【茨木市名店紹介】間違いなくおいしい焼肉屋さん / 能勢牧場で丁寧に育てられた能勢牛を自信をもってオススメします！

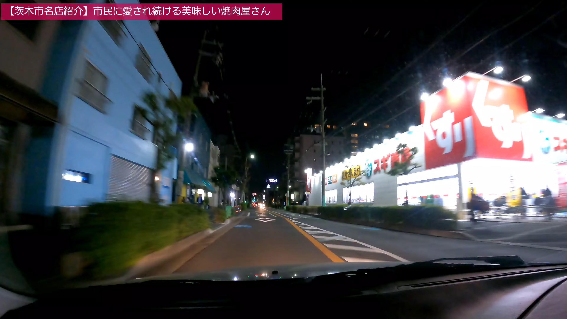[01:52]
親孝行してた場所それが今回ご紹介するお店なんですね結構昔からやっててちゃんとしたお肉で有名なんですよ意外や意外ねちょっとお値段張りますけど今日ぐらいね君への功労を報えるために私自身はご馳走しようとありがとうございますちょうどね画面正面右手が夜のイオン茨城新茨城店って今なってますね旧JASCOでございます左手がね元はね蔦屋さんとかやったんですけどねあ、
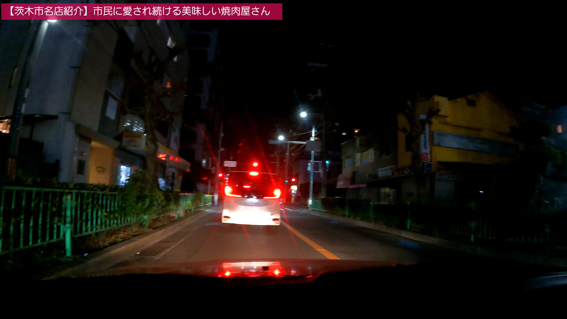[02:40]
たむろってたんですよなーにーやっちまったなーって男は黙ってナンパーってわけ分かんねえだろみたいなわけ分かんねえ置いておいて置いておいてですねはいここがイオン今イオンと呼ばれてダメなんですけど旧JASCOの通りですね夜もね更けまして今で8時20分ですので道路も空いております中央突破ができるのもね市内をねご紹介するいいチャンスかなそうですね